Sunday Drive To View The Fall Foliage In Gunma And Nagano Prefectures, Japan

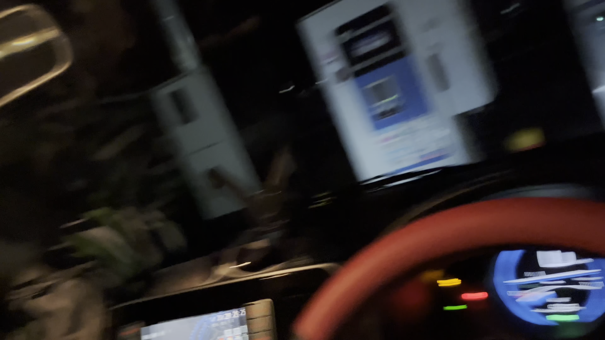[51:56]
Now we are at our usual spot where we've been here many times, the convenience store with the charger, and we went 110 kilometers.